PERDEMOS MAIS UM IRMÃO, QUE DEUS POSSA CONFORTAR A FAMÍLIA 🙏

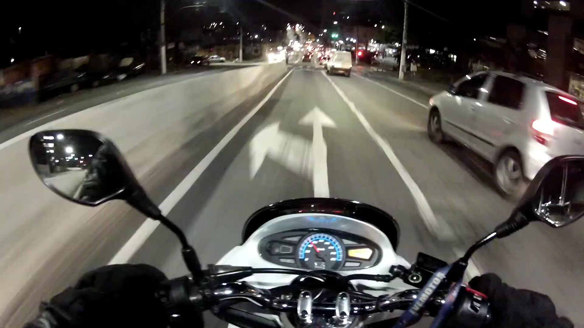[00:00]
Bom dia pessoal, olha aí sem ligar a seta sem nada, já começamos o vídeo daquele jeito É isso aí rapaziada, hoje eu tô bastante triste aí né Infelizmente aí um amigo da gente aí faleceu Tava viajando aí pro Nordeste, pra Paraíba De Lander né Infelizmente uma tragédia rapaziada Infelizmente uma tragédia aí Deixa eu deixar esse busão passar se não
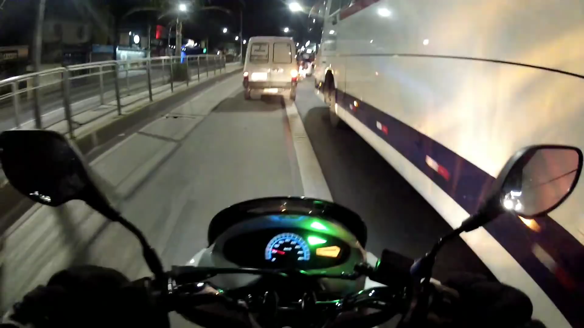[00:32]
A gente vai passar no radar velho Uma tragédia aí que só Deus cara Tava indo pra Paraíba, saia do Rio de Janeiro São Antônio né Nesses dias atrás eu fui num rolê aí em Aparecida Só que eu não filmei que eu tava de garupa né Cara muito doido cara Liga a seta e já joga de uma vez pros lados